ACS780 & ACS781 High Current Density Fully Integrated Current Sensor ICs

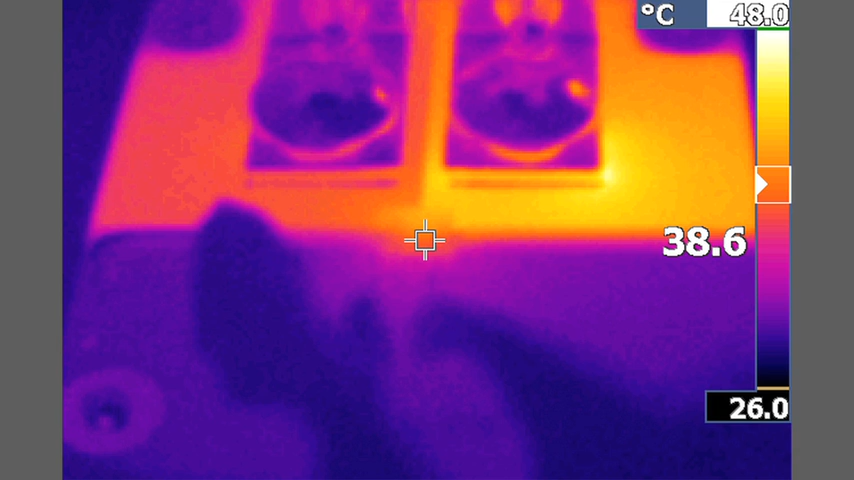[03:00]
On screen: scale top 48.0°C
This is a change in temperature of only 11 degrees C from 0 amps.
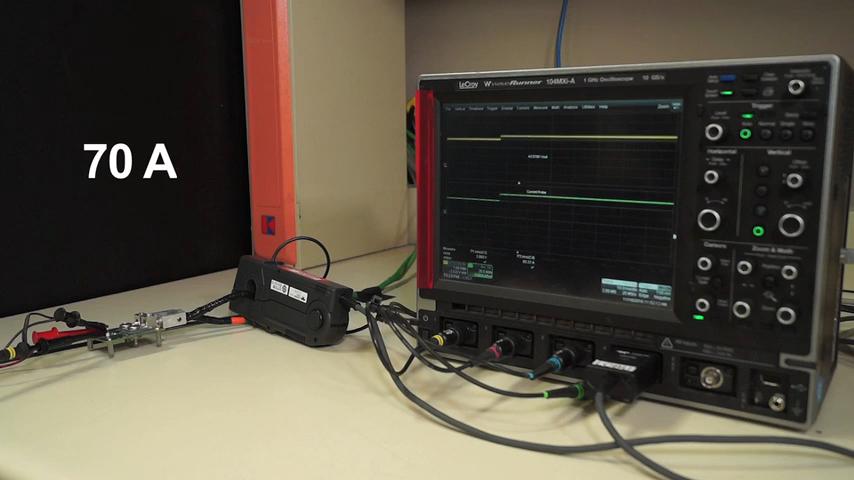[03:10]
Applying 70 amps to the device we can see that the temperature of the sensor is now 55 degrees C. This is still only a 27 degrees C increase from 0 amps. Now we're applying 90 amps continuous current through the sensor.
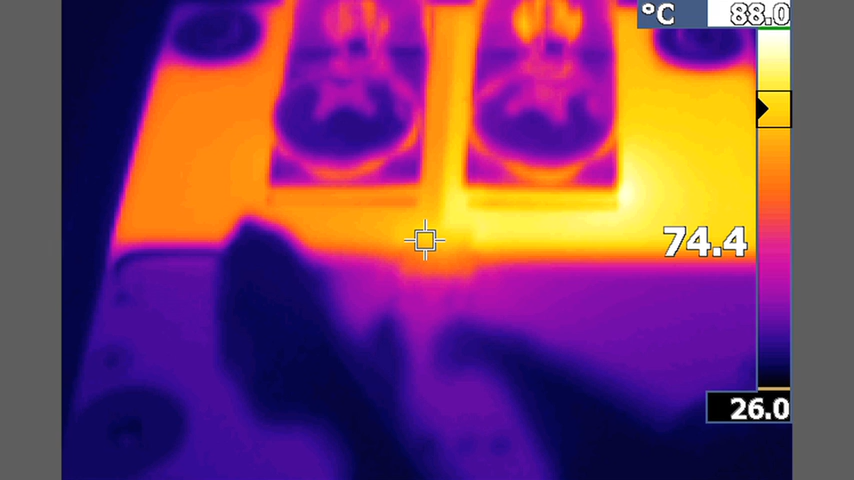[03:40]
On screen: scale top 88.0°C, scale bottom 26.0°C
You can see that the temperature of the device is about 74.4 let's call it 75 degrees C. This is only 47 degrees C more than the 0 amp temperature.